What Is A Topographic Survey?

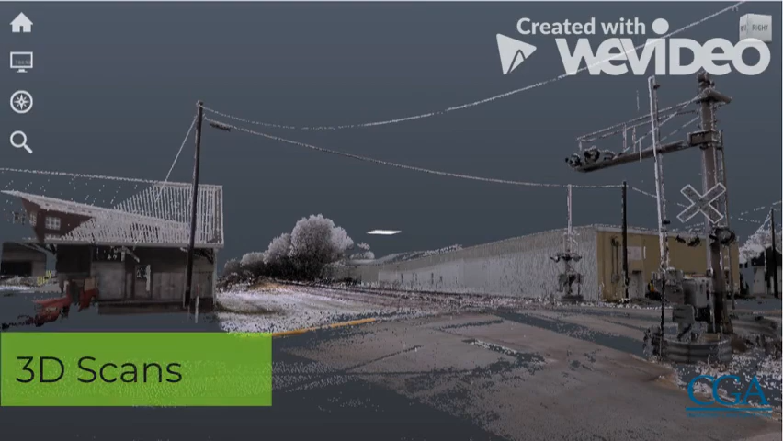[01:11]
3d scans incorporated so really they're they've changed a lot and they're really a mesh of data from different sources anymore